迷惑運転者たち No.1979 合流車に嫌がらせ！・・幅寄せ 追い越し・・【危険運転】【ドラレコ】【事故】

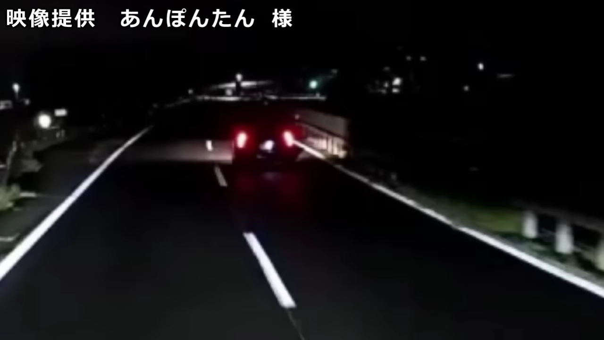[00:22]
何番 ?24 番だったな。ふらついてるよな。風の抵抗であれか、まっすぐ走れねえだけか。怪しすぎだよね。とは言っても神奈川ではよくある光景だけど。